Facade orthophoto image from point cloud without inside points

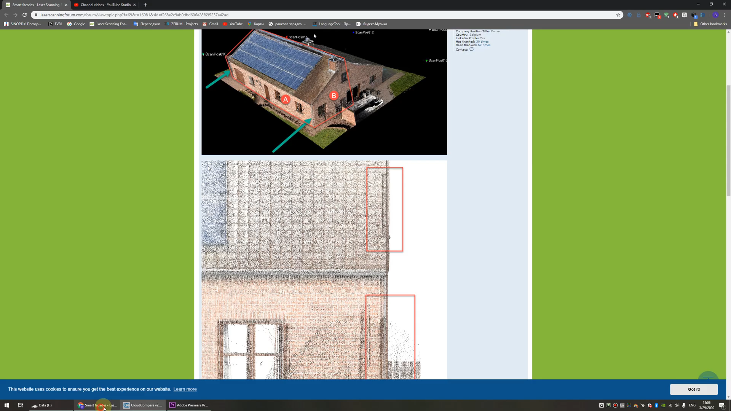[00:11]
i found these questions on laser scanning forum somebody want to create a facade view from a point cloud but when he create
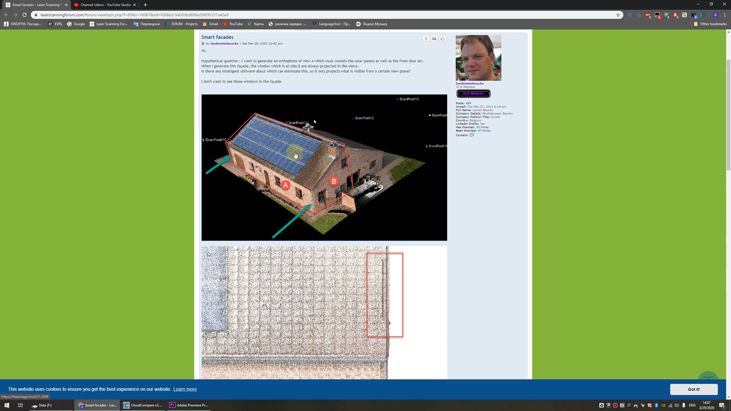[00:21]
a image he get these points that is
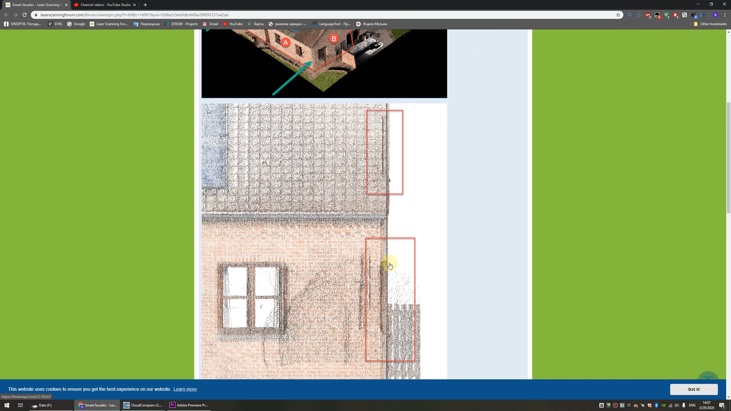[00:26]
actually the projection of a windows from this part of a facade
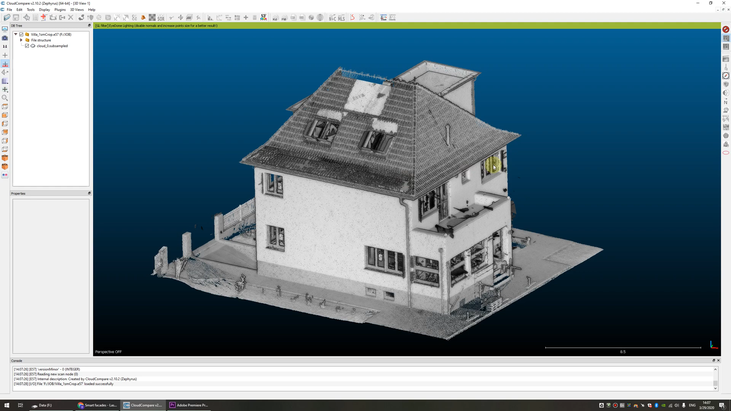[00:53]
the cloud compare the first thing that i recommend is enable eda lighting it
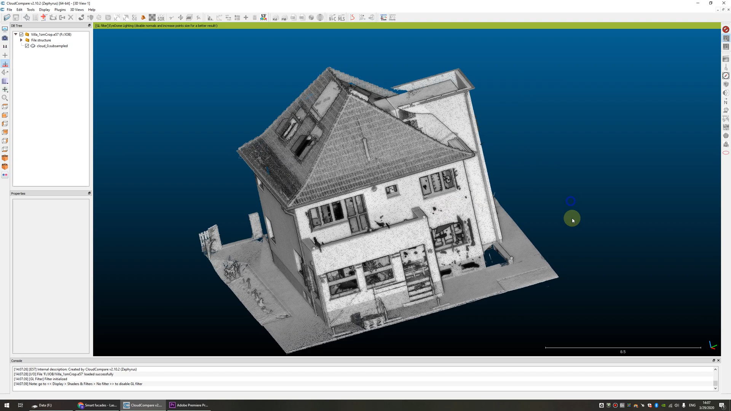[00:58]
will add some custom shadows to your point cloud and
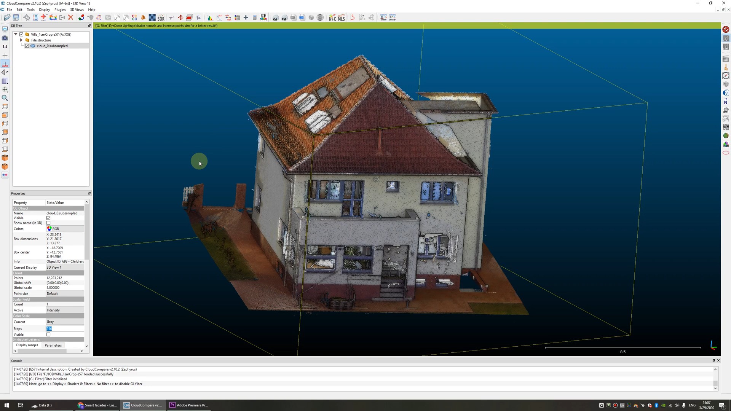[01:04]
the next one that i want to do it's rotate my point cloud to a light uh facades and
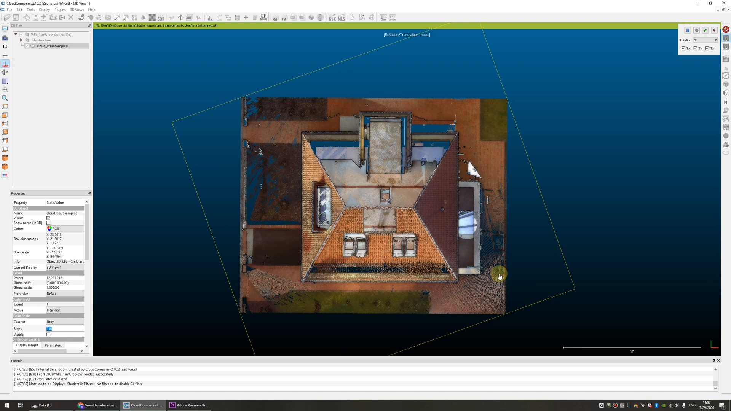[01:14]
light a side of the buildings along my uh axis
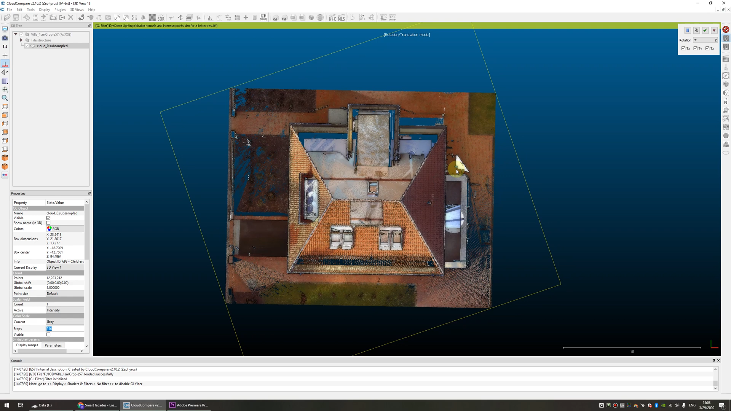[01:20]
to get a facade view
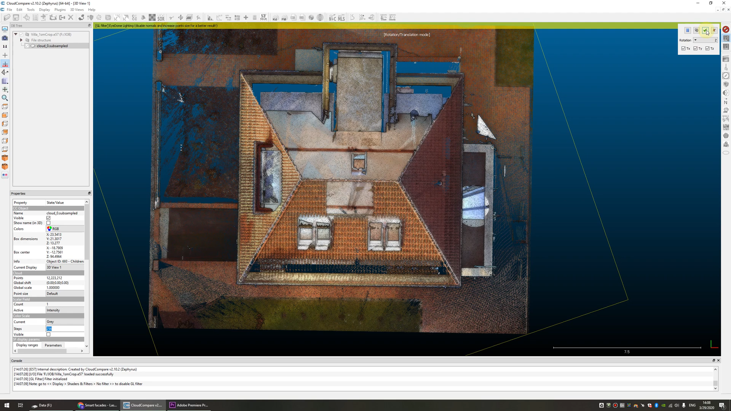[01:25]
press ok i'll go to the perspective view let's
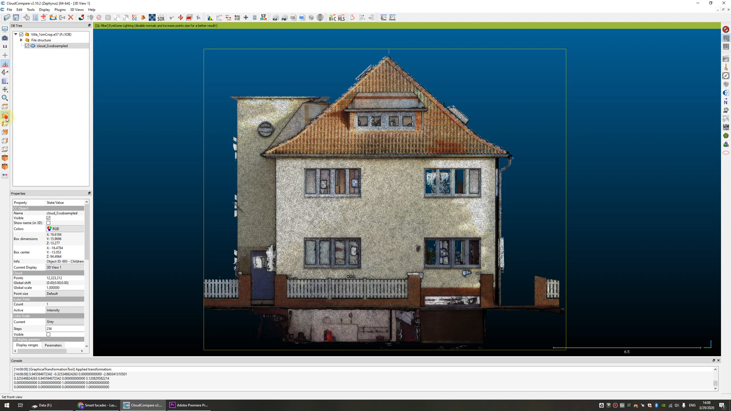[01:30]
select some of facades i think this one is ok now let's look closer when you go closer you get many
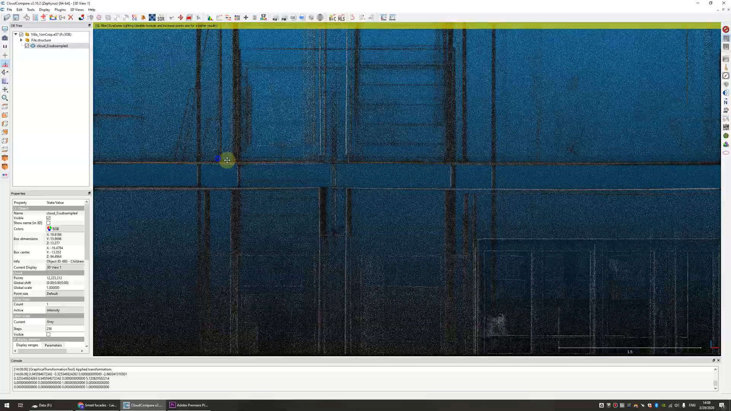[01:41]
points from inside of the buildings of course you can improve the size of the points to don't see it but you will get not good result so how to create a facade view without these points let's go to plugins plugins
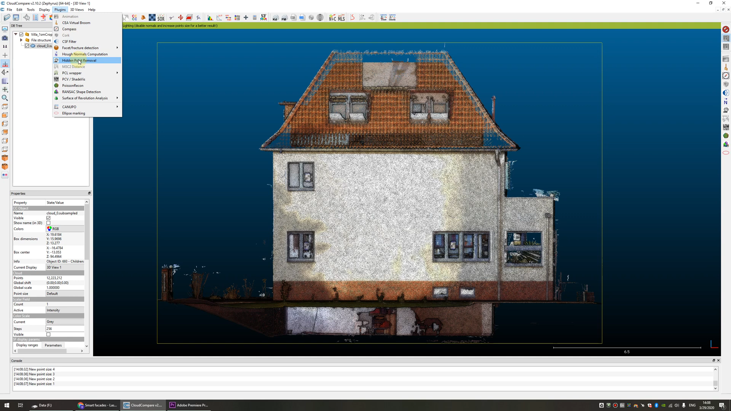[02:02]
uh there plugin which name hidden point removal it's work only on perspective mode so go to the perspective mode select this plugin again that level to h i think it will be okay i wait a few seconds and cloud compare will create a
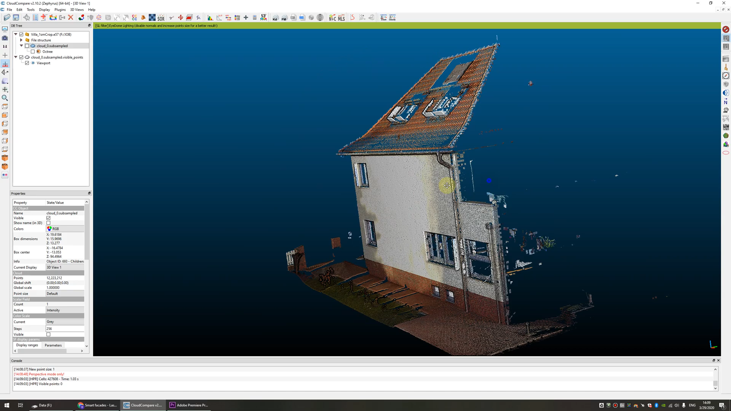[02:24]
new point cloud but without any points that is not visible from this view let's go to orthographical projection back
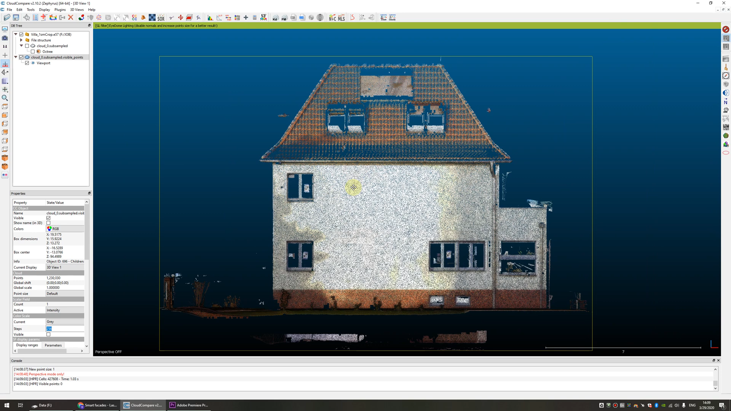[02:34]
delete some necessary parts from our point cloud maybe a few more if you need to get more clear result result
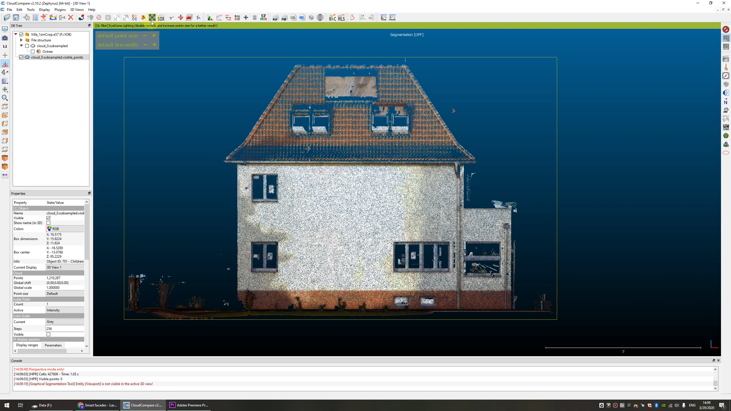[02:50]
and now go to display render to file select file name select zoom to improve resolution of a picture and
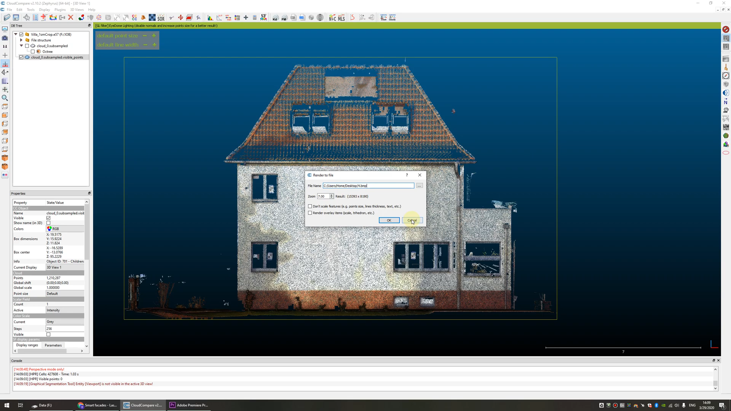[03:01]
save our picture okay let's check what we have
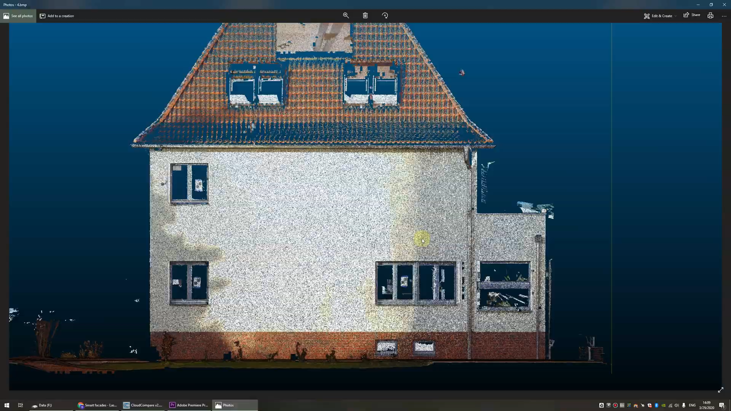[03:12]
okay now it's a picture but without any points from
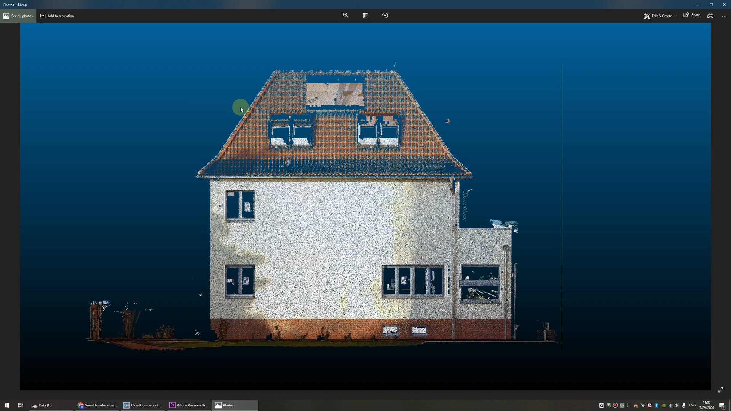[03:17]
behind another useful tool it's will be better if we
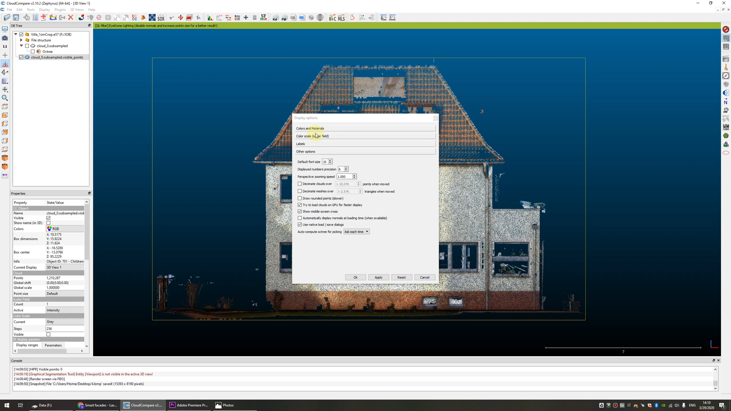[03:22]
turn off background color in that background to
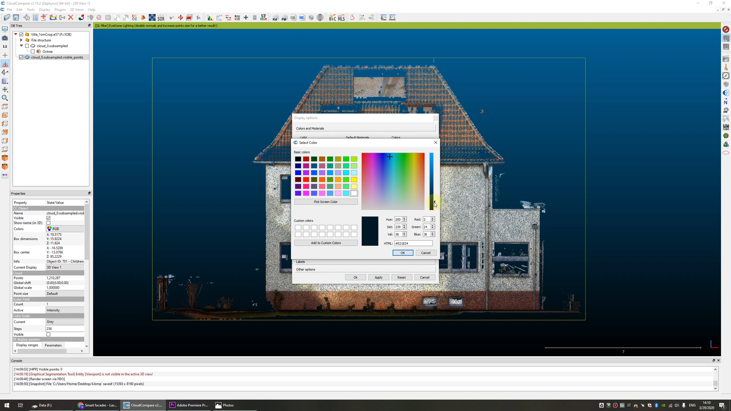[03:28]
black one i think press apply okay
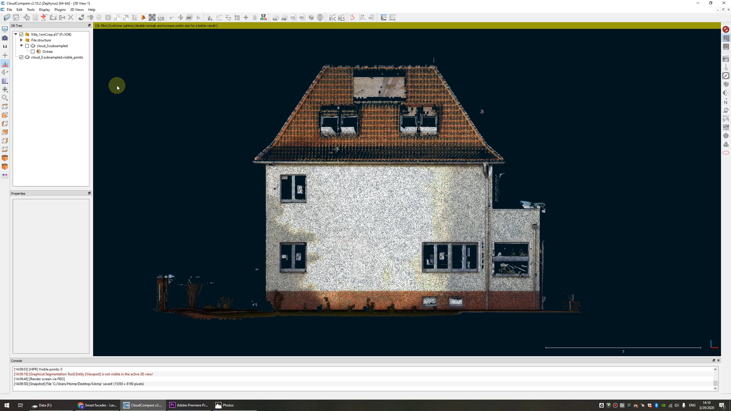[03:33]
and render it and render it again render to file name five